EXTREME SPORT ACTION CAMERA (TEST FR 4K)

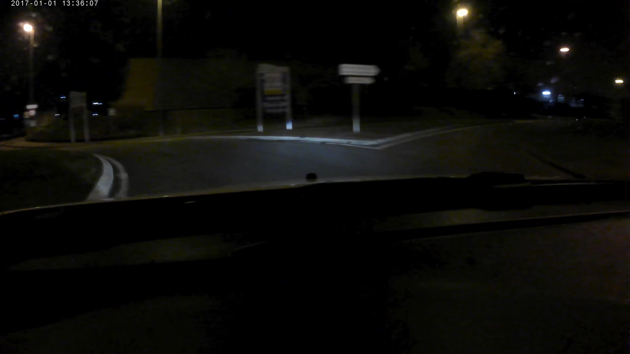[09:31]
au niveau de l'image ça a juste rien à voir la même genre moi j'ai vu un renard carré veut à la sortie du rond-point il sort comme un con à la sortie du rond-point il sort comme un con donc il est même pas 5h du mat' une colle au cul est déjà pressée mais ça va être plutôt si ça part en rond donc là vous voyez après le petit écran que j'ai moins de retour